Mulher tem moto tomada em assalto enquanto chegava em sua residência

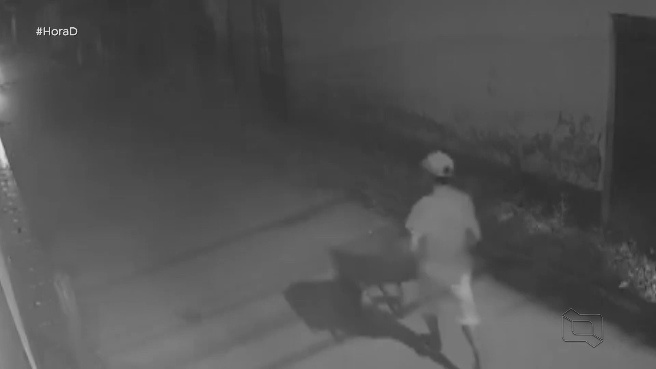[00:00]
E era por volta de meia-noite e mais 17 minutos. As imagens são da rua São João, que pertence ao bairro Avenida Piqui, aqui na cidade.
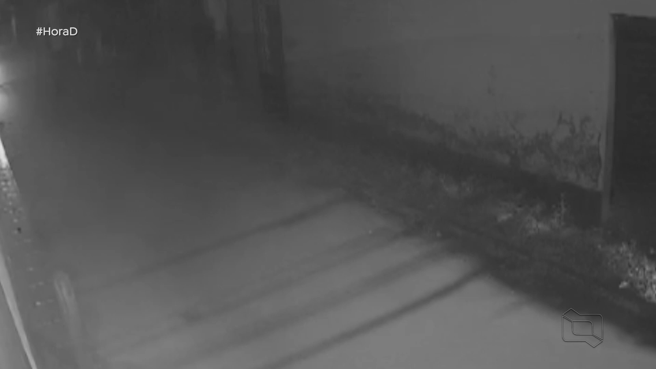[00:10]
Um homem que aparece nas imagens carregando um carrinho de mão, de acordo com informações, é o autor deste assalto. Segundo a vítima, que relatou a nossa equipe de reportagem aqui na delegacia,
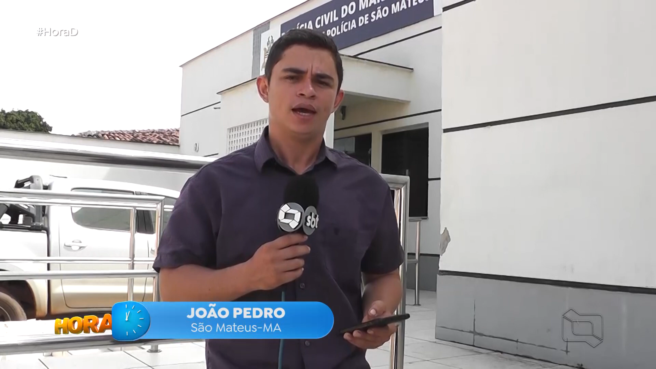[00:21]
ela disse que ele portava um facão e que no momento em que ela chegava em casa, ela acabou sendo interceptada por ele, que acabou pedindo a sua motocicleta e também teria levado uma bolsa e um aparelho celular. Essa moto, que ela inclusive comprou recentemente,
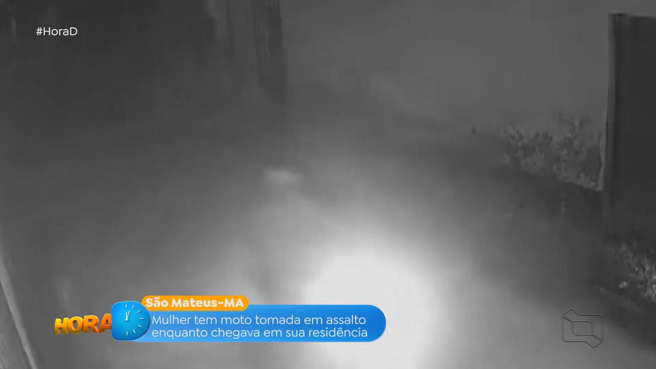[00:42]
tem a identificação na placa por PTX 9H18, aqui da cidade de São Mateus, de cor branca, com o banco vermelho, um detalhe importante,
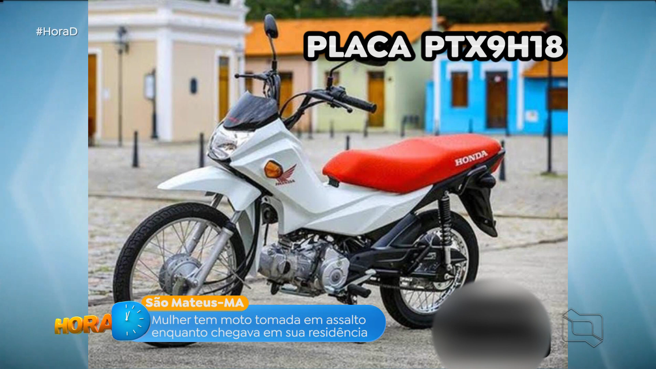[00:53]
que pode ajudar na identificação, caso você veja este indivíduo com esta motocicleta.
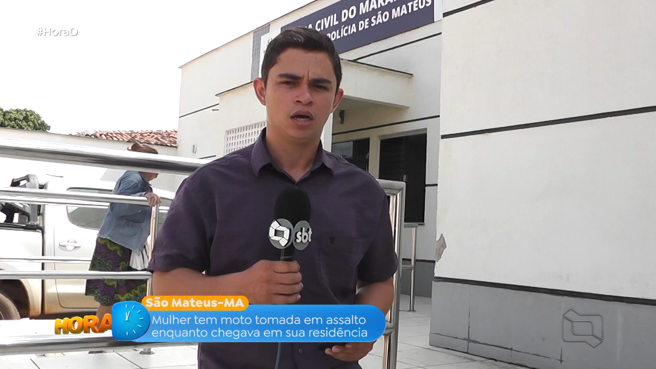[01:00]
Qualquer tipo de denúncia em relação a este fato, pode ser realizado aqui na delegacia e o sigilo será total, absoluto.
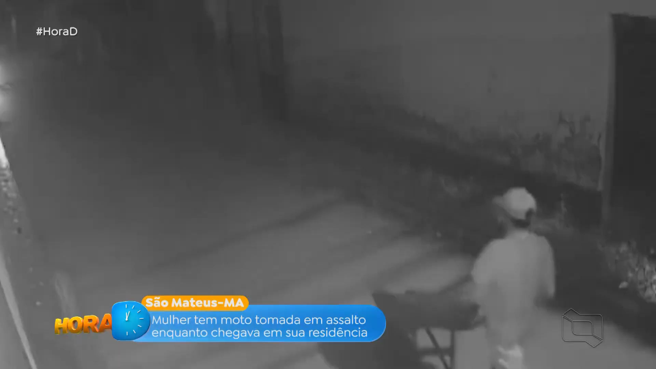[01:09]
O certo é que essa ação surpreendeu esta mulher, que jamais imaginou que aquele homem que vinha com o carro de mão, não pudesse ser o autor deste assalto, ao qual esta mulher chegava em casa sozinha, na verdade, neste exato momento. As imagens agora circulam pelo município no intuito de identificar este homem, que teria realizado este assalto. Mas o que chama atenção? De acordo com informações, o carrinho de mão foi deixado para trás.